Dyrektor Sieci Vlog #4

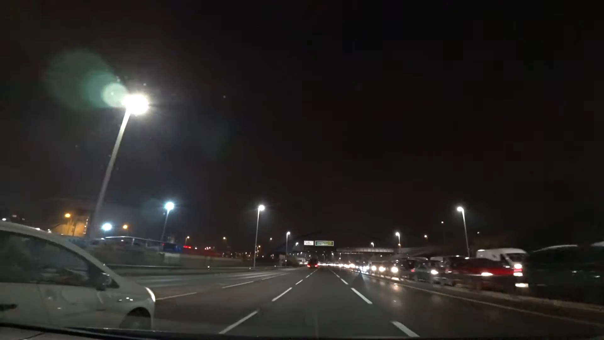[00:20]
to, co widzicie po przeciwnej stronie, to kolejka ludzi, którzy próbują wjechać do Black Hole Tunnel, który to prowadzi na północną stronę rzeki we wschodnim Londynie. Często zdarza się niestety, że jakieś auto zepsuje się w tym tunelu i to powoduje już całkowity paraliż, tudzież innego rodzaju sytuacje.
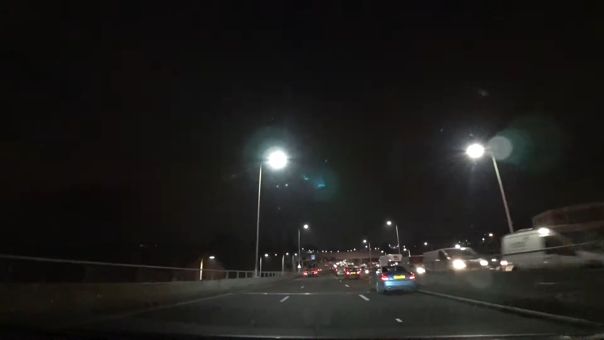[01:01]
Myślę, że to może być nawet 10-15 kilometrów, ponieważ są to poranne godziny szczytu. W tej chwili dochodzi 7 rano. Ja mam to szczęście, że jadę akurat w przeciwną stronę. To będzie już paraliż na dzisiejszy poranek tej części Londynu, bo oczywiście wszystkie dojazdowe drogi, ludzi, którzy próbują dołączyć się do tej głównej trasy, która tu prowadzi do tunelu, będą oczywiście też zakorkowane.